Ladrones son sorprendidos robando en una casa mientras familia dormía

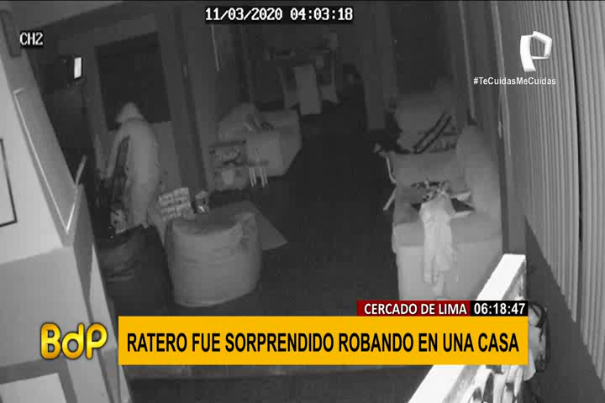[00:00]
...imágenes de este sujeto que se mete a las casas como si nada. Y vean ustedes, está llevando este enorme televisor despacito, ¿no? Para no despertar a la familia. Y no está solo, ¿ah? Ahí está su cómplice. Le dice que se espere un ratito, ¿no? Todavía. Están escuchando atentamente por si nadie se ha despertado en la casa. Y ya una vez que están seguros, no les importa que haya una cámara de seguridad, ¿no? En el lugar.
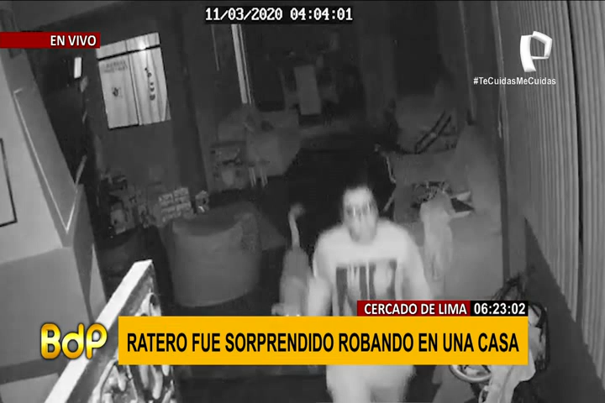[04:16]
Y se ven cara a cara con los delincuentes. No, la sorpresa.
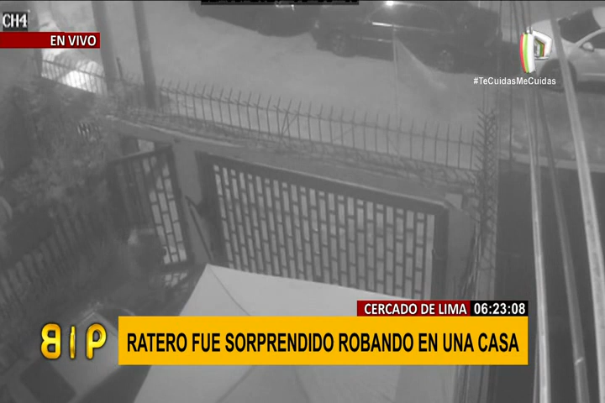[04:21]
Cara a cara con los robacazas, es ahí donde estos tipos. De terror, Luis. No cobardes, porque cuando se ven con los dueños, lo que hicieron es correr. Ahí se ve corriendo con el televisor. No.